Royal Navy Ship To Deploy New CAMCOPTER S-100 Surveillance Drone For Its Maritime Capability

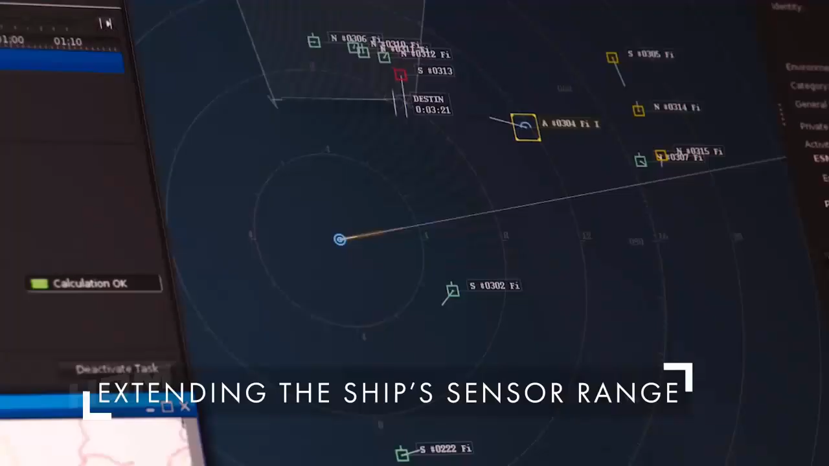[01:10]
with HMS Lancaster likely to be the first vessel to carry the aircraft.
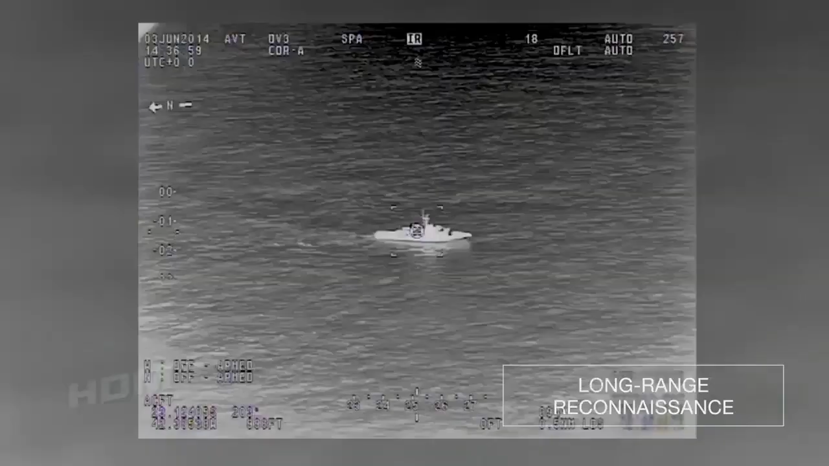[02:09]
provide the operator the ability to detect and identify unknown targets quickly.
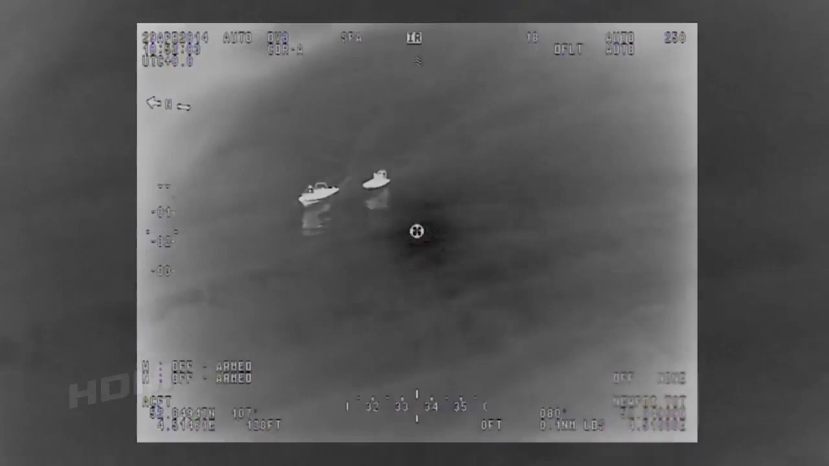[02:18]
The Thales' eye-master radar can be operated
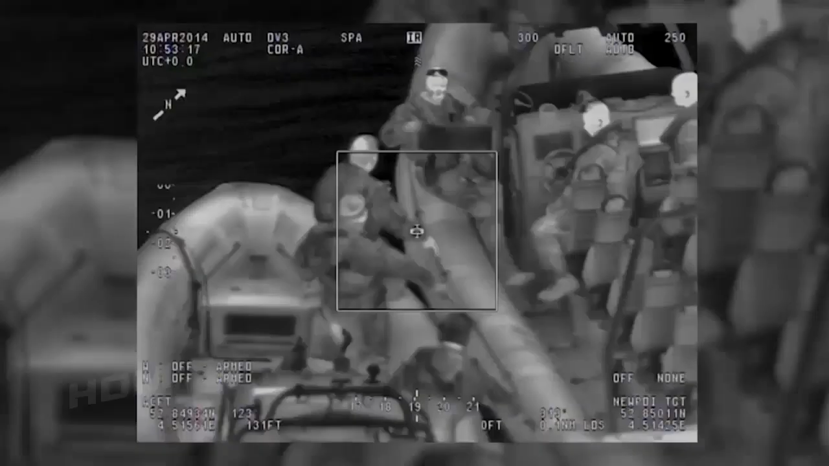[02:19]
in both synthetic aperture radar and maritime moving target indication modes,